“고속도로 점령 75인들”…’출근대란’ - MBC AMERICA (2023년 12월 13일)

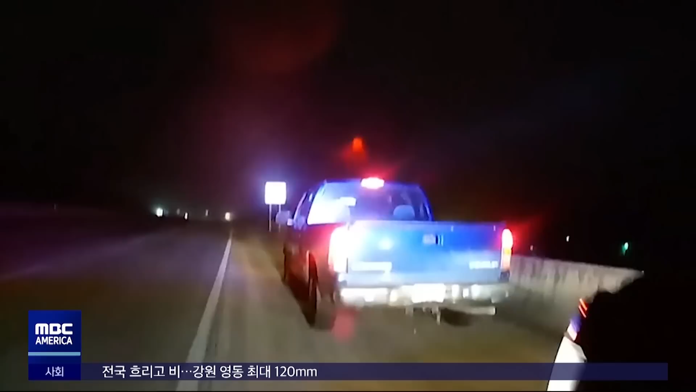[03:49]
미국 월스트리트 저널이 지난 8월 입수해 보도한 영상입니다. 텍사스의 한 고속도로에서 경광등을 켠 경찰 차량 여러 대가 정차돼 있습니다. 해당 도로를 주행하던 테슬라 차량이 속도를 전혀 줄이지 않더니 그대로 경찰 차들을 차례로 들이받습니다. 사고 테슬라 차량은 자율주행 기능, 오토파일럿을 켜둔 상태였습니다.
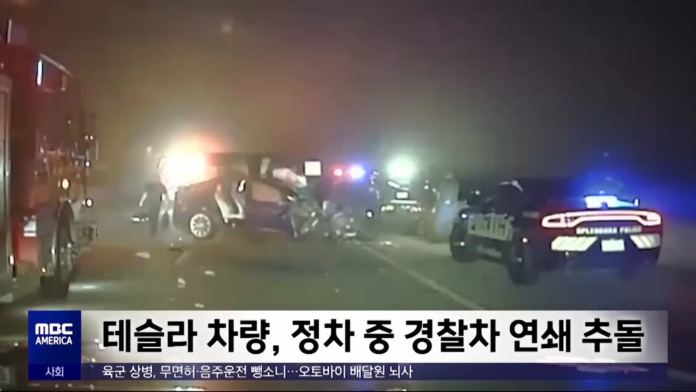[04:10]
오토파일럿 기능은 센서와 카메라로 다른 차량과 장애물을
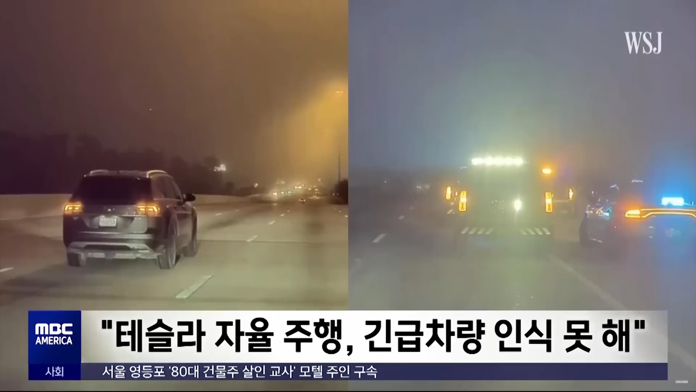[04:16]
인식해 구동되는데 야간 긴급 차량의 번쩍이는 경광등은 파악하지 못한 겁니다.
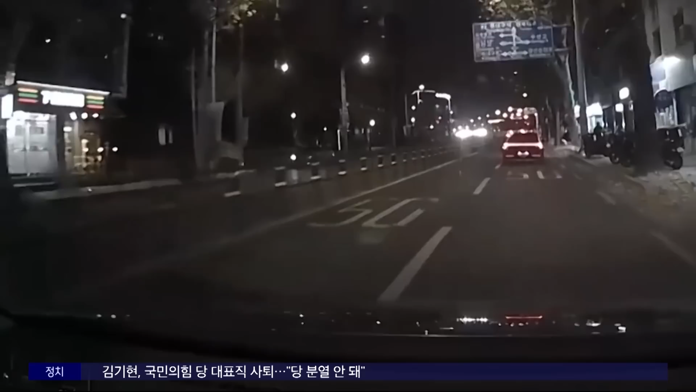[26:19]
지난 주말 저녁 대구시 북구 침산동의 한 도로 블랙박스 차량이 1차선으로 이동하는데요. 그런데 이게 뭐죠? 중앙분리대 밑에서 무언가 꿈틀하더니 사람 얼굴이 불쑥 올라옵니다. 사방이 어둑한 상태라 더욱 위험천만해 보이는데요. 운전자가 후방 카메라를 살피니 뒤차가 오는데도 기어이 중앙분리대 밑에서 나와 무단횡단을 이어갑니다.